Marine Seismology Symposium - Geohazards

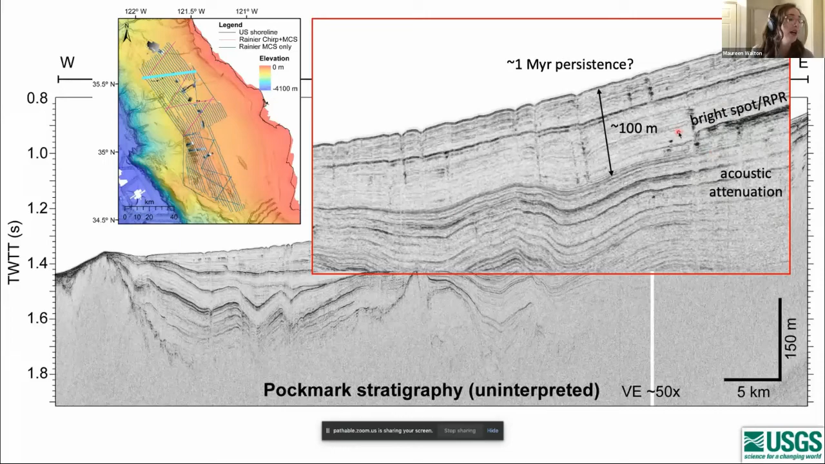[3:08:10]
of high frequency energy so these are common these are all common characteristics of gas um the presence of gas so we're not uh sure if or how these relate to the pockmarks but that's something that we're that we're working on trying
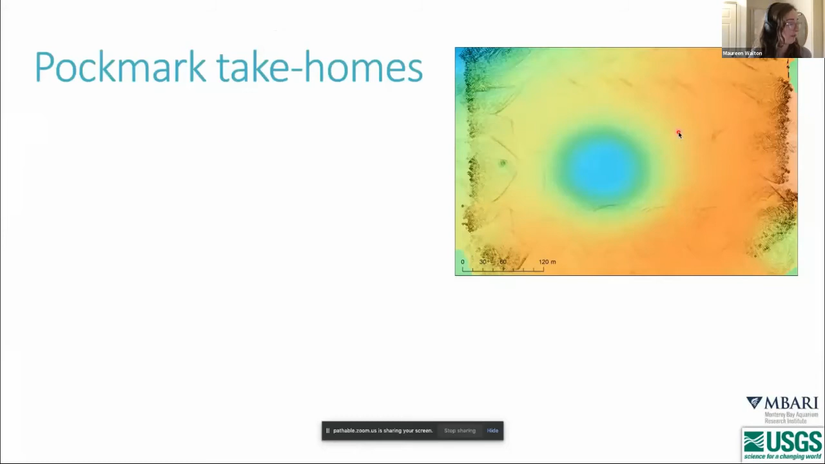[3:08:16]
to figure out now so take homes for the pockmark part of the festivities today uh our reflection data suggests that these pockmarks
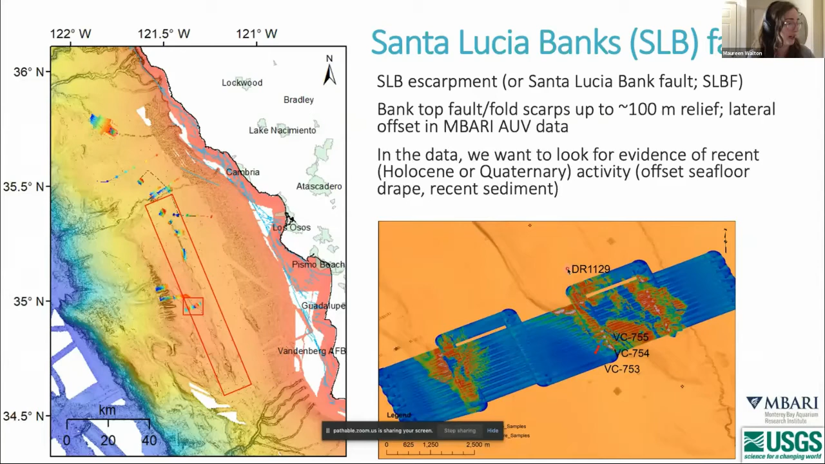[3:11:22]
auv data and there's some back scattered uh colored colored imagery that just popped in over here and so what we were looking for in our data was evidence of offset of recently deposited holocene or quaternary sediment so i'll show you a chirp line across these two bank top scarps first so again this is an embari
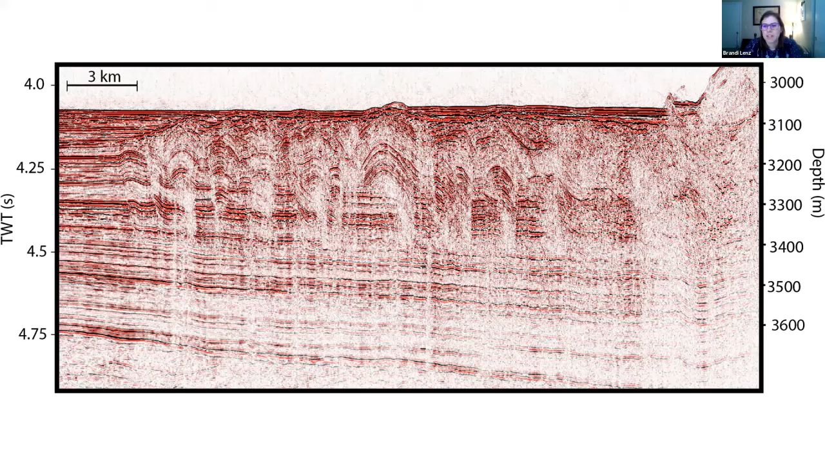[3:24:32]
with this new or higher resolution data we can clearly see that the zone actually consists of in situ deformation since we can trace this strata seaward where they continue undeformed out to the west we also suggest that this deformation occurred nearly instantaneously since the sedimentary drape above this zone is mostly undeformed